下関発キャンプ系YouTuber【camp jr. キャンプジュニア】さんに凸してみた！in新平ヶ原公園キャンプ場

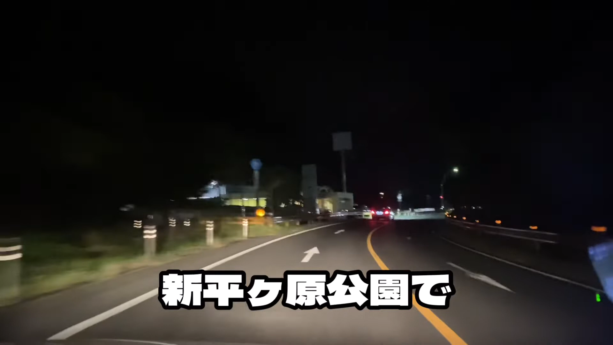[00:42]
ちょっとねあの新ベガ原公園でキャンプジュニアさんってね下関のユーチューバーの方いらっしゃるんですけどその人がキャンプされてるってことでちょっととつろうかなと思ってね今向かってるところです今日1日ね家でダラダラし
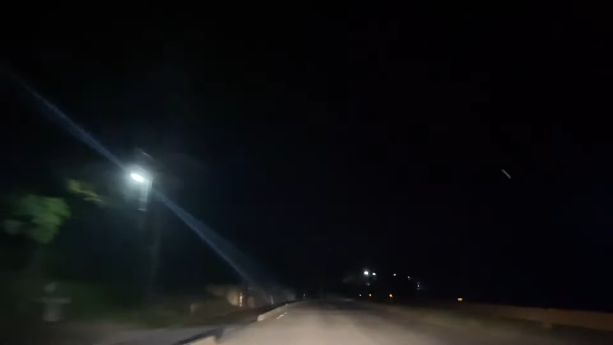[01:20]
言うて知らん人ばっかりやけ緊張するね意外に人見知りするんよお、ここ曲がったらあともう少しじゃサンマートのところです今が9時10分
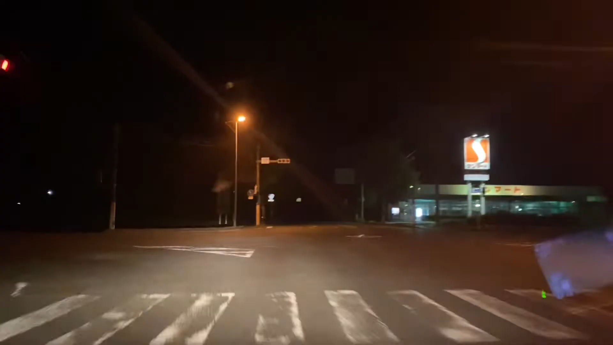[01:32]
新ベガ原続けて続けて新ベガ原だ違うかこの前出しか行ったから俺この辺だったと思うけどなこの先やろここだーよいしょ結構人おるんかなやっぱでもめっちゃ混雑してる風ではないな
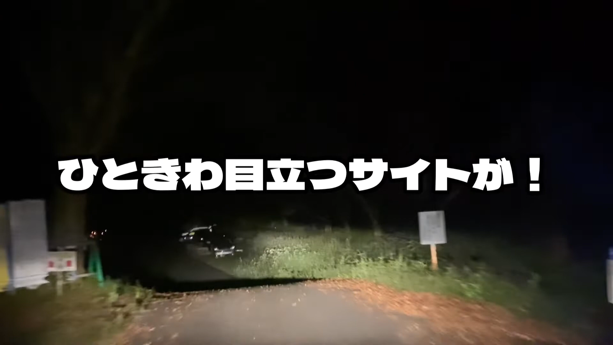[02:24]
奥のここかなーこの左側かなーティピー歩けそうじゃろ